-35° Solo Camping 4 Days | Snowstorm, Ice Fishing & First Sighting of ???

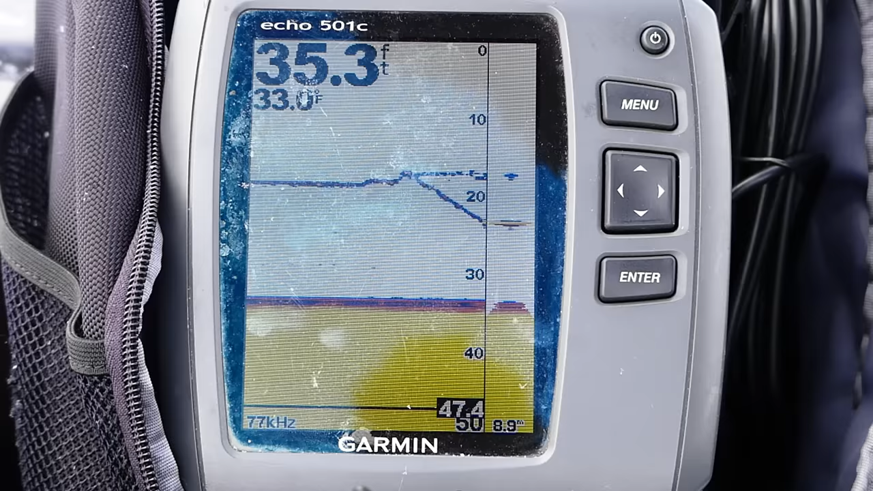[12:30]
On screen: depth 35.3 ft, water 33.0°F
There. That's my lure dropping down. 35 feet of water just on the edge of the basin, so I'll work my way out deeper, but this isn't a bad place to start for Lakers either.